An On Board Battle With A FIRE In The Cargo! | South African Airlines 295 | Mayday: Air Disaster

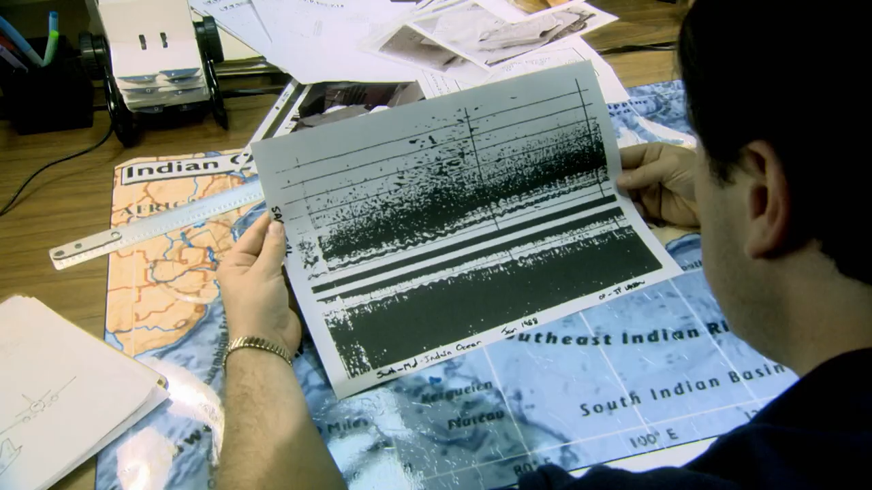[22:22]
Sophisticated sonar equipment has detected a large object 4,400 meters underwater on a flat plateau.